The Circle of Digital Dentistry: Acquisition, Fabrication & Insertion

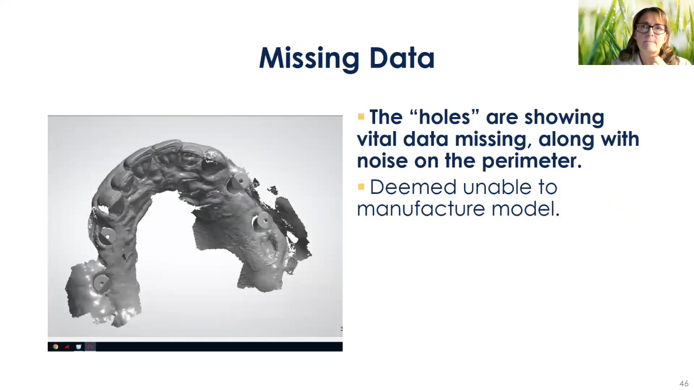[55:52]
Here's another one with missing data or holes as we call it, right? Especially around the implant. You want to avoid that at all, at all times.
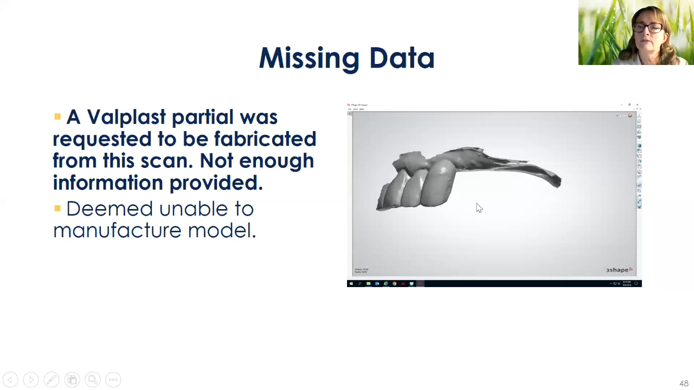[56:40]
Continued missing data, noise or scatter,